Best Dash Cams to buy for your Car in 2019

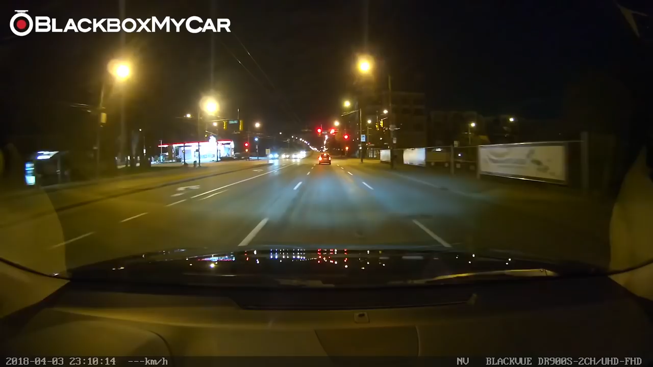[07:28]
4K ultra-high definition means that it has two times
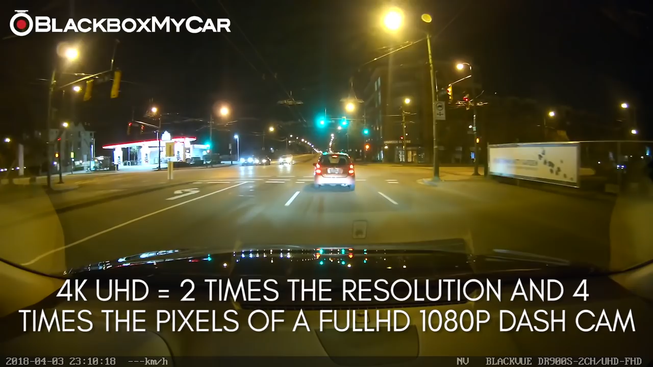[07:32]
the resolution and four times the pixels of a 1080p FHD high-definition dashcam.
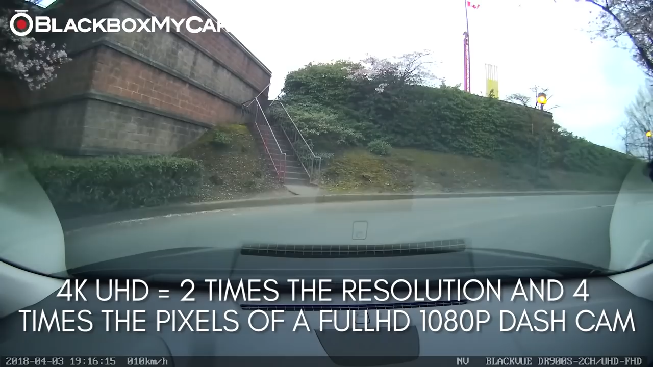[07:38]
The DR900S offers excellent video quality in the daytime with good dynamic range and minimal loss in optical clarity.
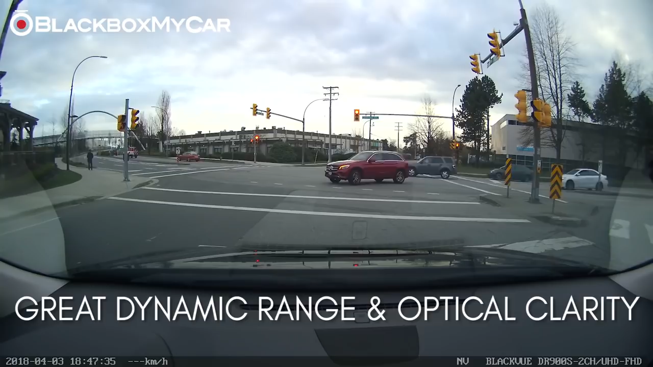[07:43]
With the 162-degree front lens, the DR900S also offers a wider viewing angle compared to any other cameras.
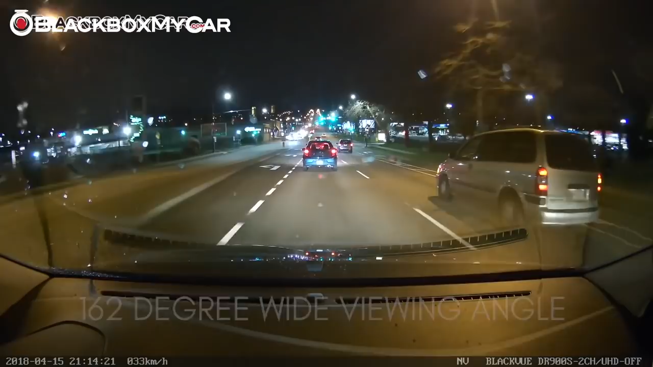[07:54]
You can actually see the difference in quality next to the DR750S 2CH where the front unit offers full HD quality.